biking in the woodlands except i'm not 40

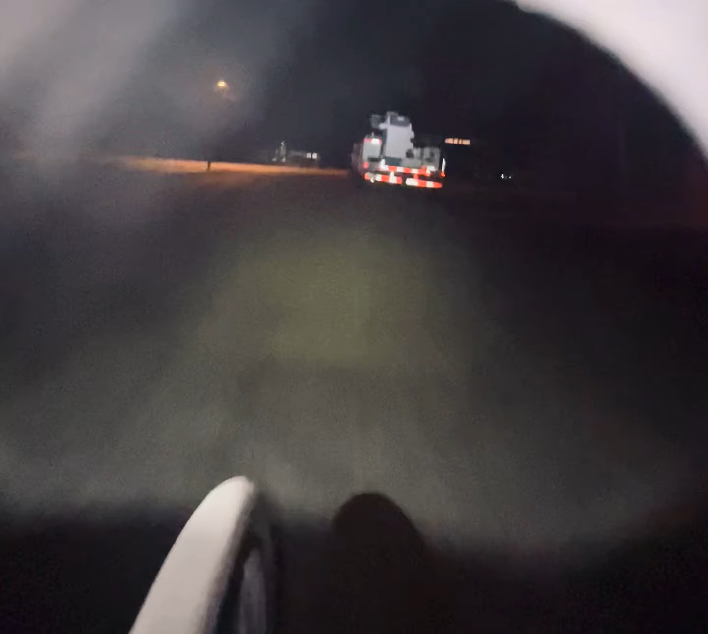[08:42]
The left here. And, see, here's the bridge. It was actually kind of... The park's kind of in front of us until we turned here. Um, yeah.
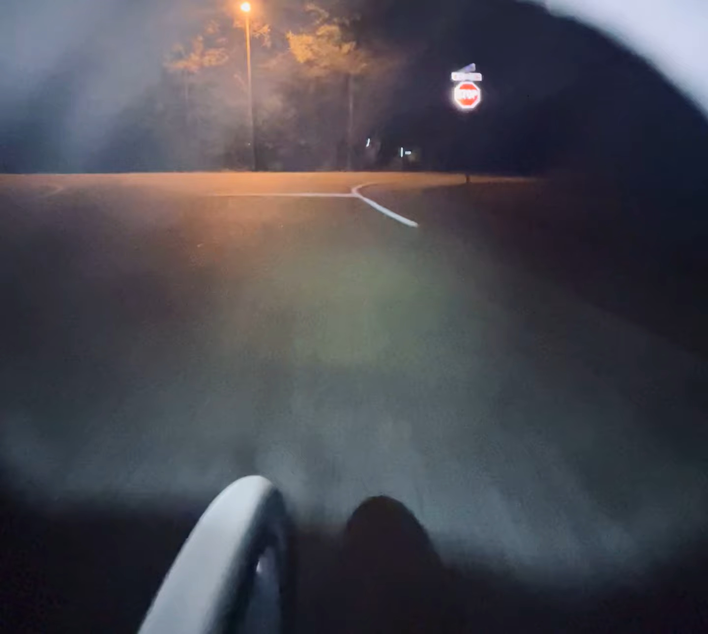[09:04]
Now we're going to cross the road here. Oh, we're sending it. I don't click here. Okay. There was a car behind us. Or, on our left. It used to be. Now it's behind us. Now it's in front of us. Okay. Now this is, like, the main section that haven't, like, changed for a long time.